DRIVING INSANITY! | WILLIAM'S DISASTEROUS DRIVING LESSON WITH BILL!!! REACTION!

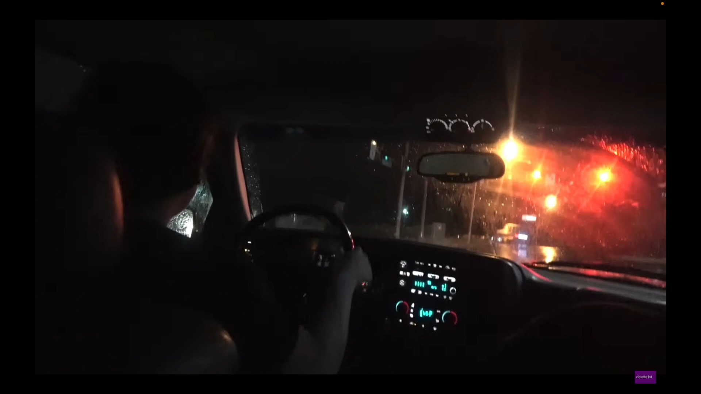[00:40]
Oh my goodness. Oh my gosh. Oh my. Please. Oh my goodness. Okay. Oh goodness. Too close.
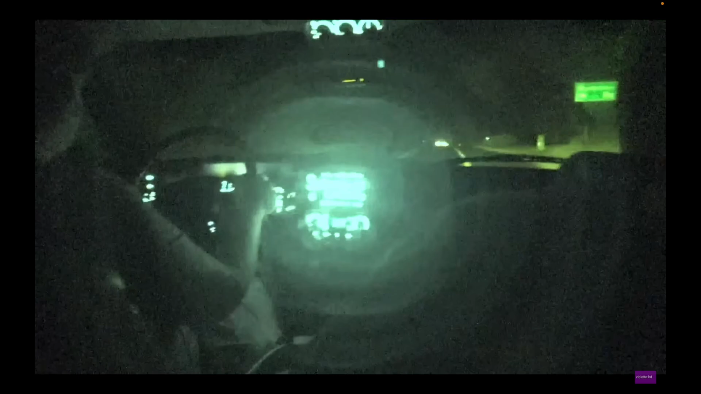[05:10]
Oh my god. I'm in the lane. What if I don't die? Don't drive like a maniac. Shut up. Stop. Jerk. I'll drive like a maniac. Watch out for the car. Oh my gosh. Oh my gosh, you're pulling over again? Listen, just drive down the road and stay in your lane. Okay.